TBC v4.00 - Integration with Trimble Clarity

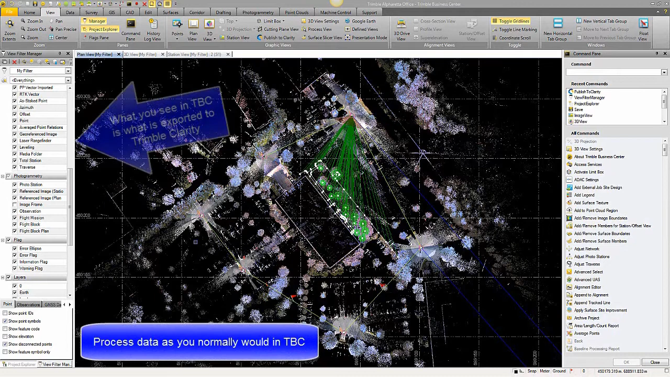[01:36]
You would process the data, import the data, handle the data as you normally would with any other project.
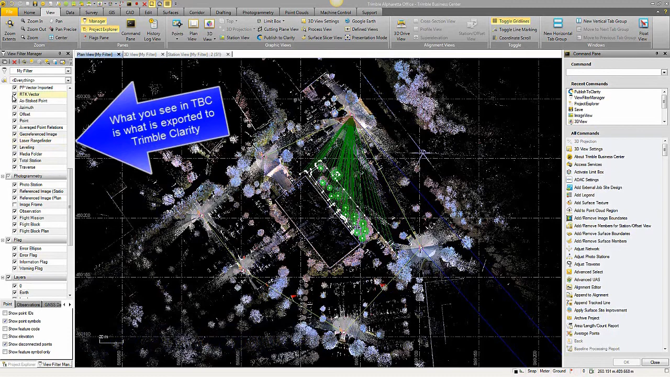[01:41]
This is a SX10 data set, and what you see in TBC station-based view is what is exported in Trimble Clarity.
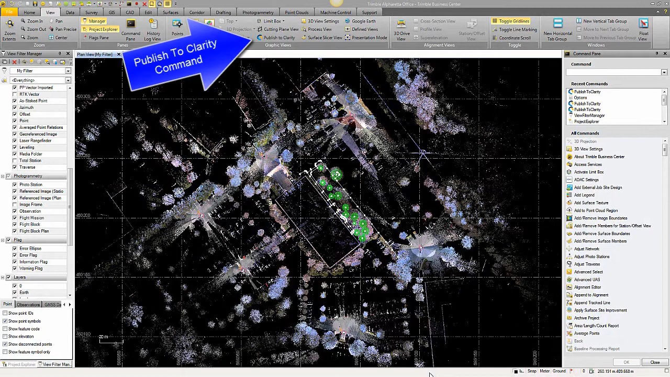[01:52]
The Publish to Clarity command is in the View tab, right in the center of the screen there, Publish to Clarity. It is licensed with TBC Advanced Edition and a valid warranty.
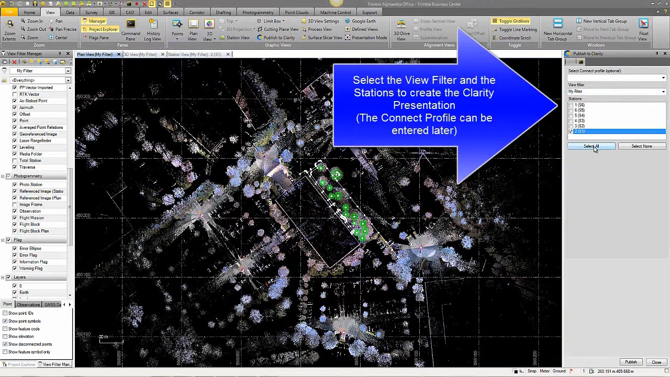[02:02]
You'd select the view filter that you wish to use and the stations that you wish to export. The Connect profile can be added later upon publishing.
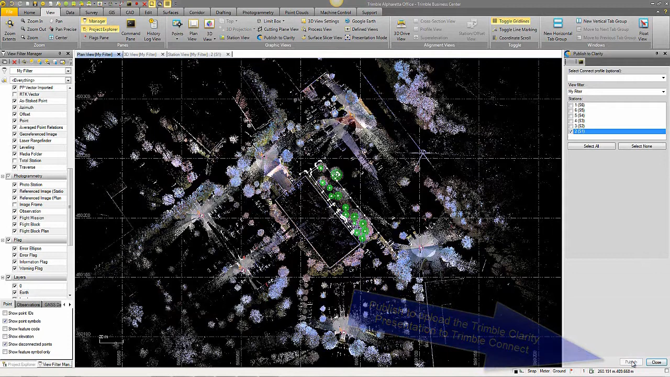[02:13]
When you hit the Publish button in TBC, you're launched into the Trimble Clarity login. You would type in your Trimble Connect account here.
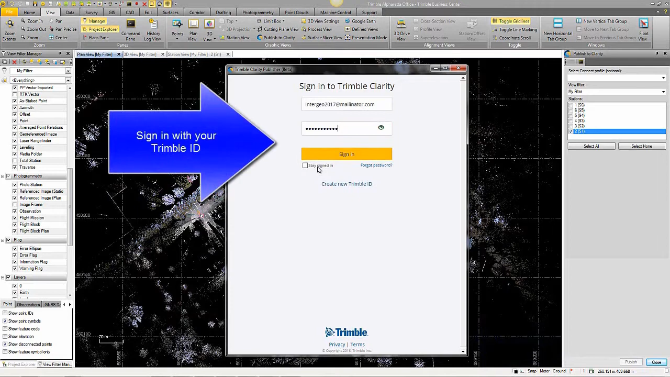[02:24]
If it wasn't already pre-populated, you have the option to stay signed in for it to remember your credentials.
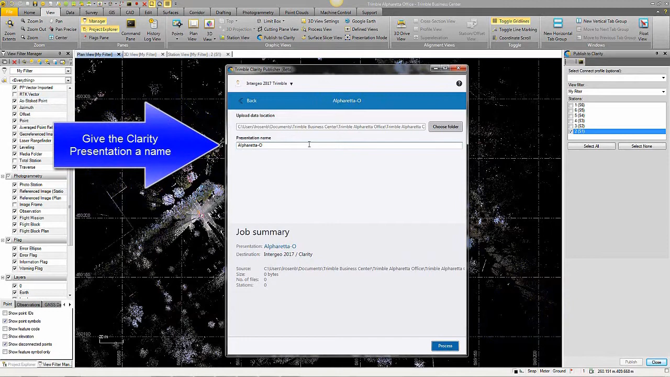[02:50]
We're going to go with Alpharetta Office Station 1 and hit Process to finish the upload.